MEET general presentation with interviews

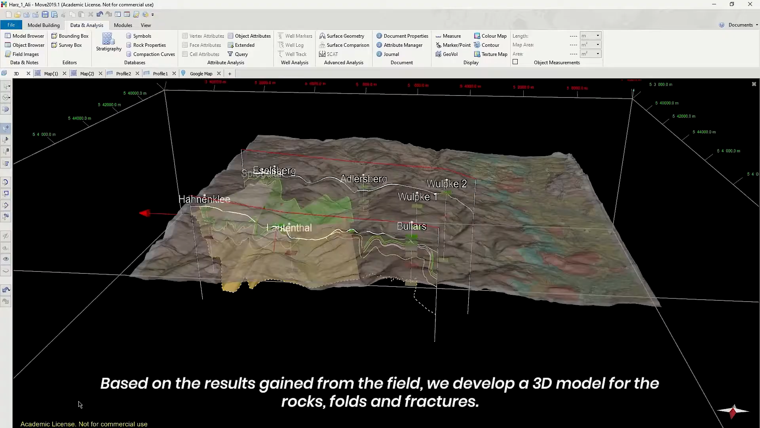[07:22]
Based on the results gained from the field, we develop a 3D model for the rocks, cones and fractures. Simple modeling of stresses and fluid pressures help us to understand how fractures develop in such rocks.
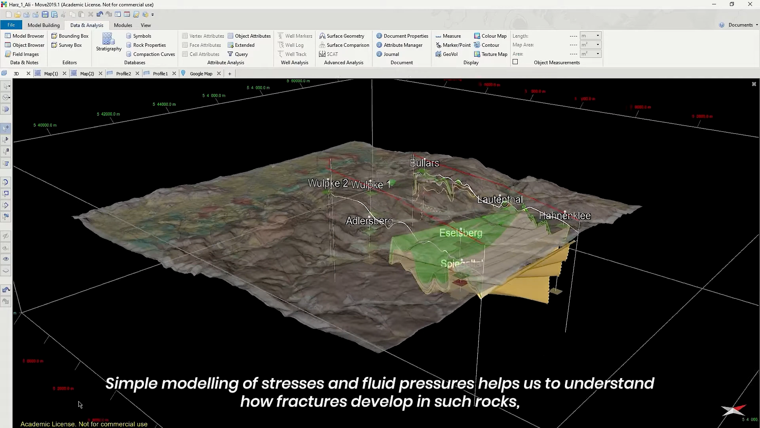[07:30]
These fractures being important for seed exchange between the rocks and geothermal fluids.